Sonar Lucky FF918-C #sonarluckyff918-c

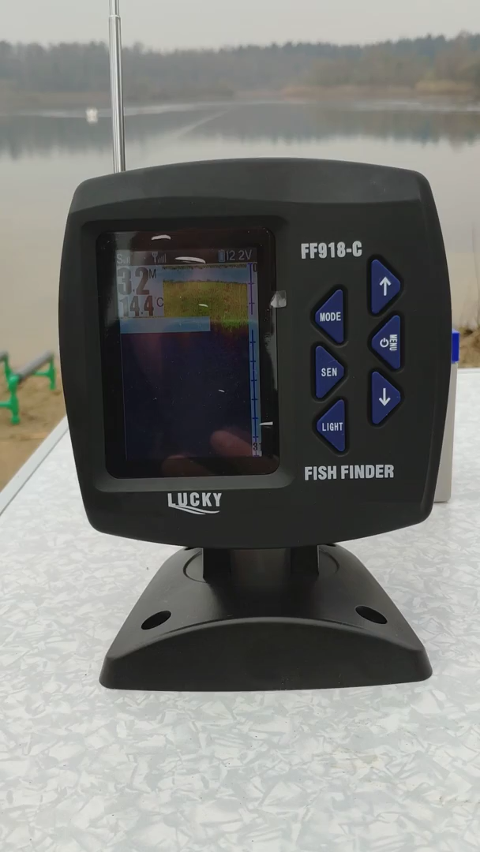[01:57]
On screen: water 14.4°C
Acum coboar la 4 m. 4 m.
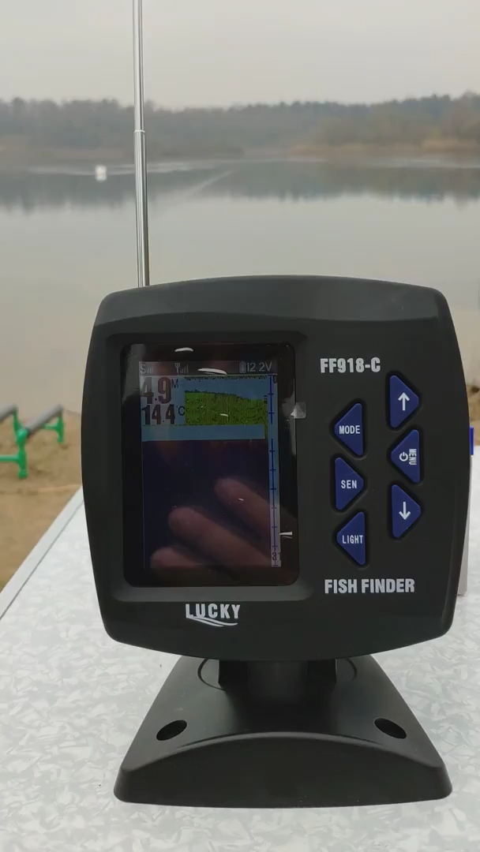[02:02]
arată și pești. În pragul ăla de jos. Acum iar a urcat. Ai văzut?
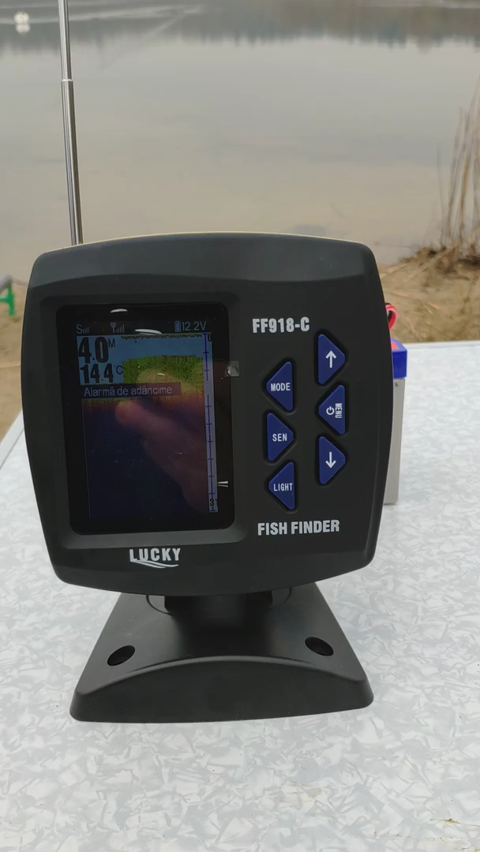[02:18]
On screen: depth 4.0 m
Da, da.
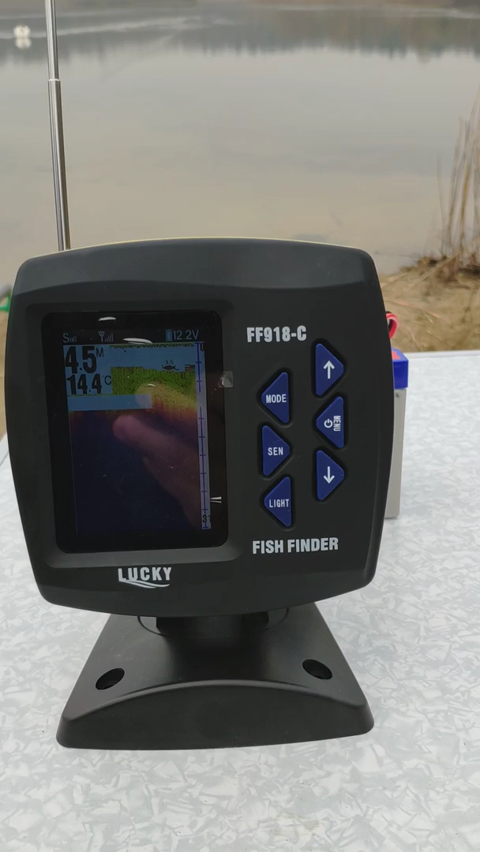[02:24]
On screen: depth 4.5 m, water 14.4°C
Uite, vezi? De la 5 m.
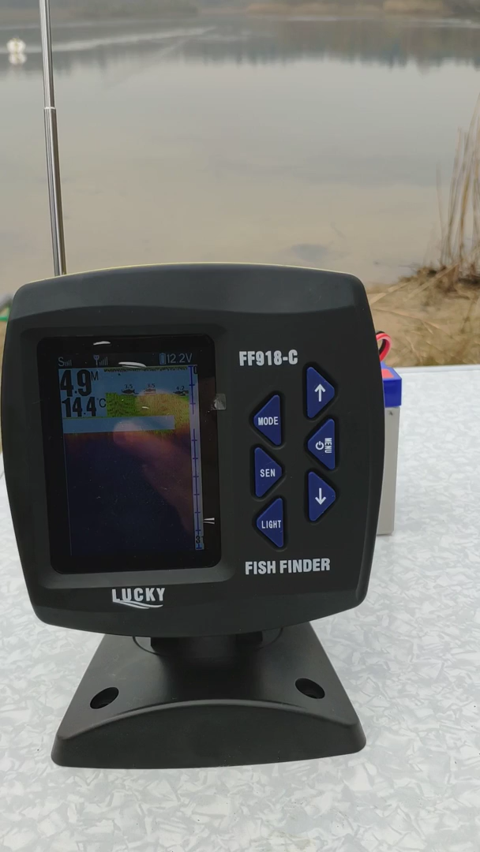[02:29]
Deci uite în zona aia acolo. Da, da.
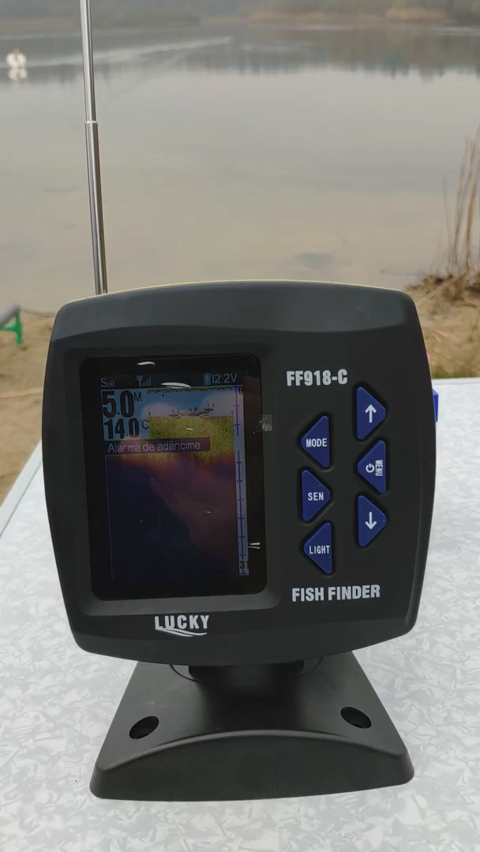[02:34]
On screen: water 14.0°C
200 de metri. 200 și de metri.
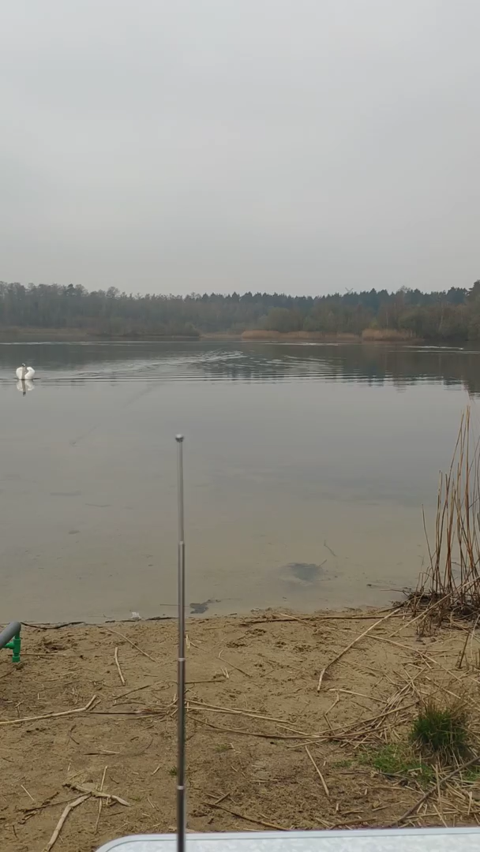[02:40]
De la lebădă. Uite, mă, vine levada asupra noi.
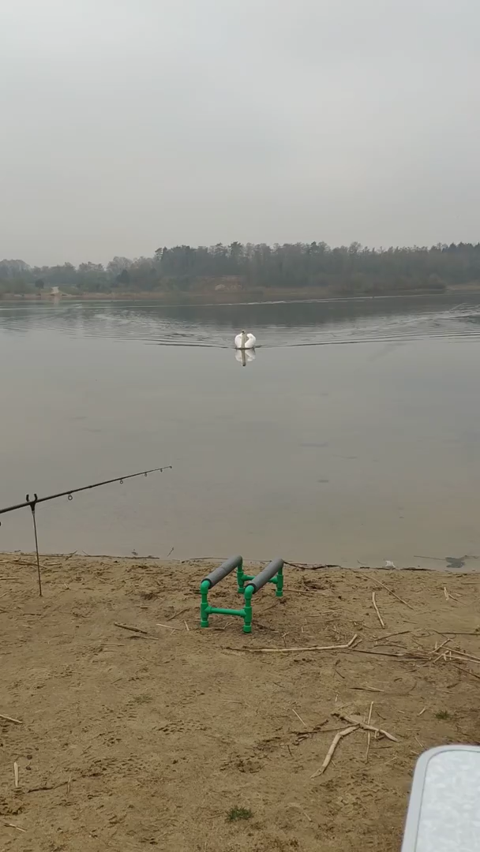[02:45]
Uite că arată pragul.
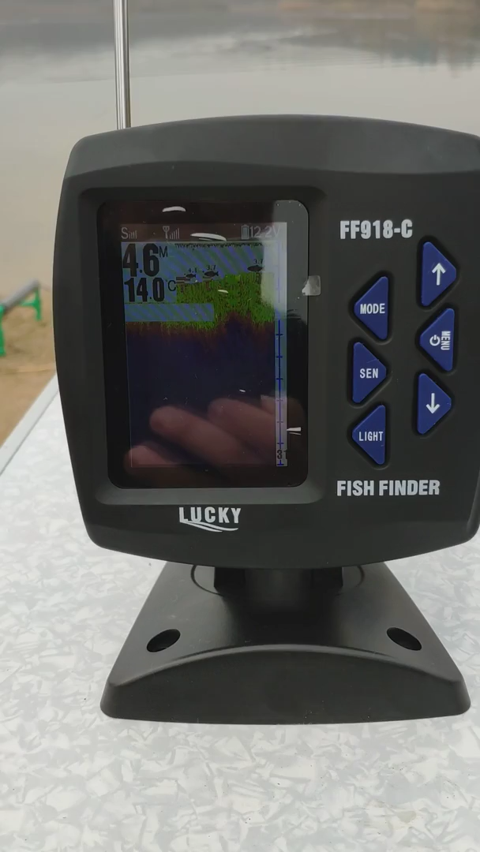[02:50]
On screen: depth 4.6 m, water 14.0°C
Uite, pragul. 4 m. Uite, sunt pragul. Uite, acolo e teroare. Și ea lângă stuful acolo. Deci e plin acolo.
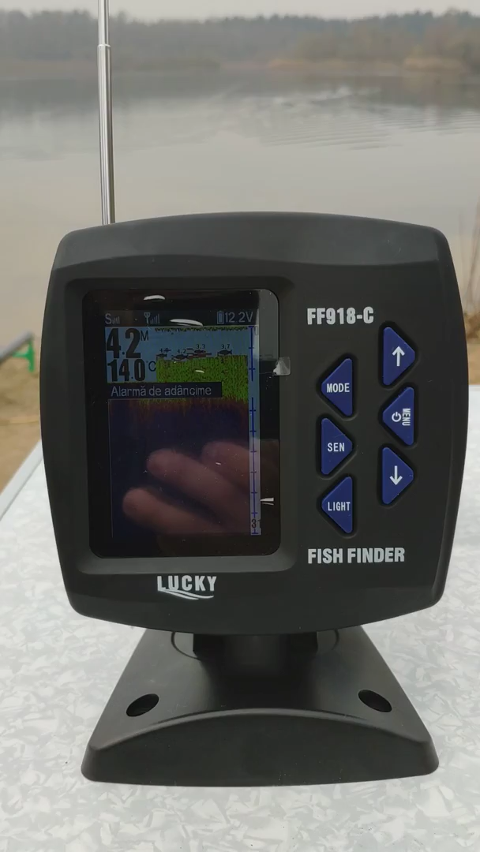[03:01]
On screen: depth 4.2 m, water 14.0°C
Uite, și prindem o lebă. Uite, iar să te duci spre mal.
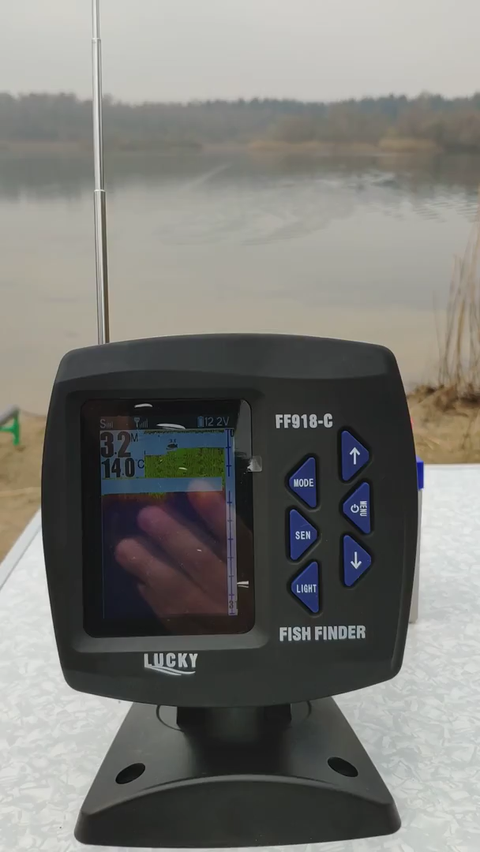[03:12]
On screen: depth 3.2 m, water 14.0°C
Uite, iar să te duci spre mal. Uite, scade atunci. Uite, trei.
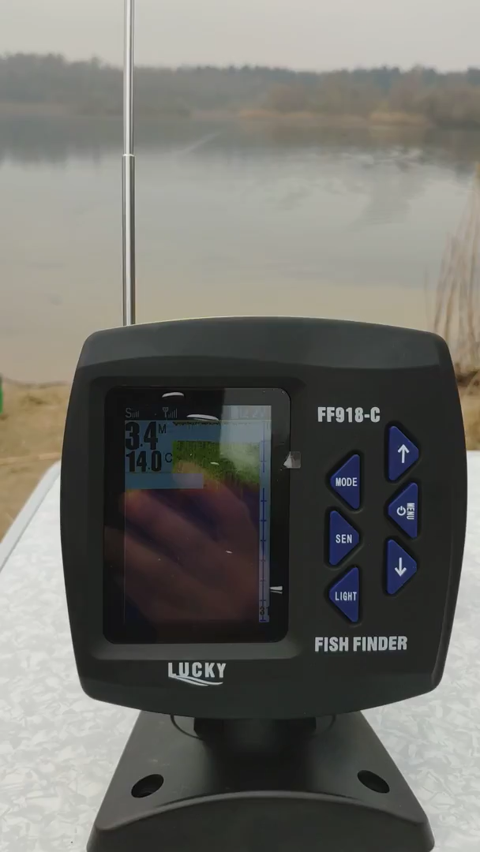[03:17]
On screen: water 14.0°C
Scade atunci.
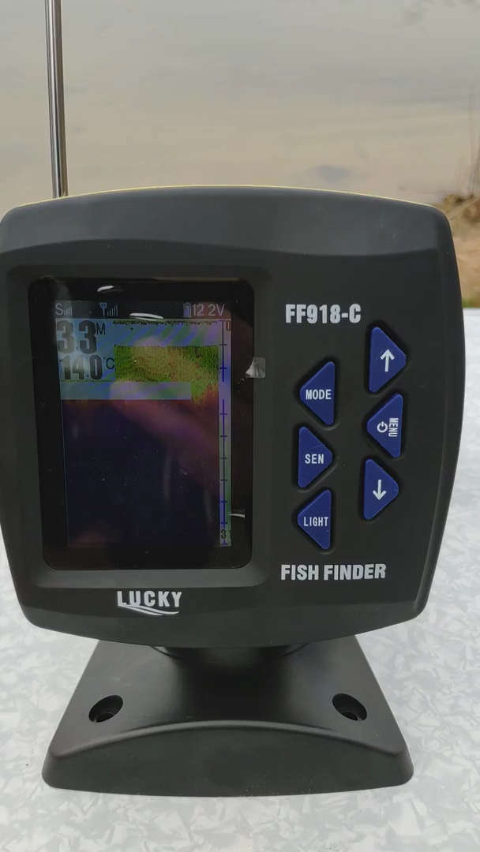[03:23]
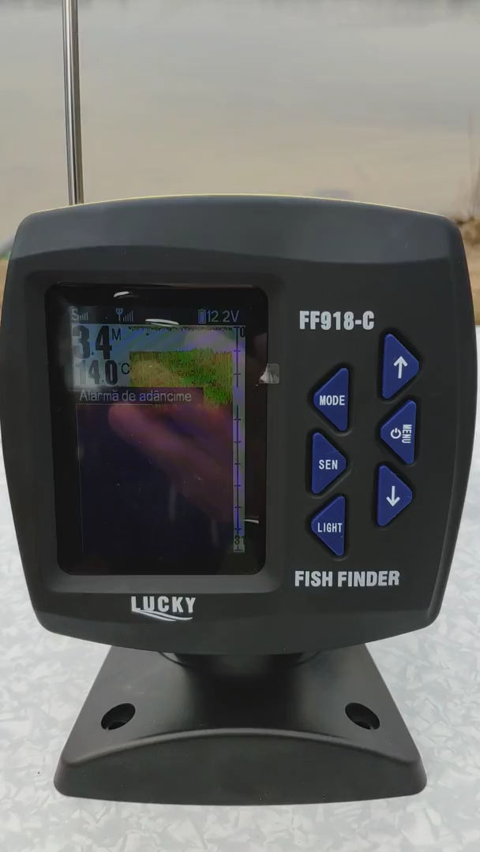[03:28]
On screen: water 14.0°C
Uite, trei. Scade, te duci spre mal. Da, da, da.
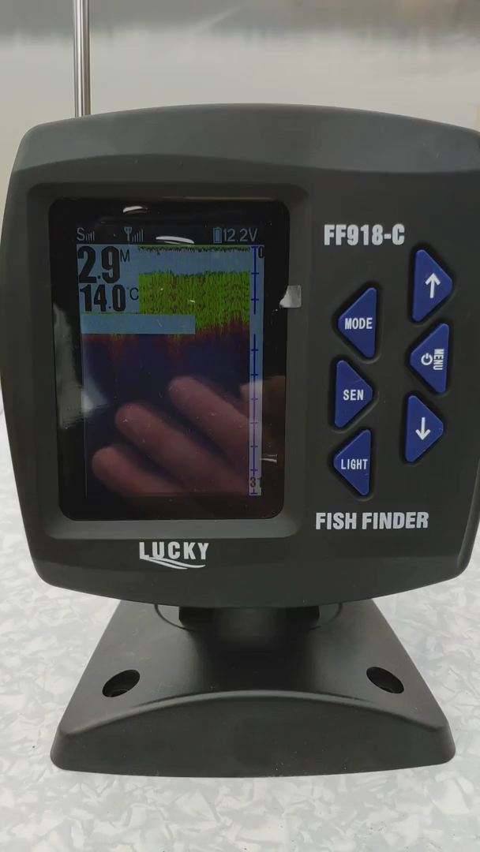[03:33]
On screen: water 14.0°C
În aproape de malul al alt. Ia veni o coa. Te bagi în stof?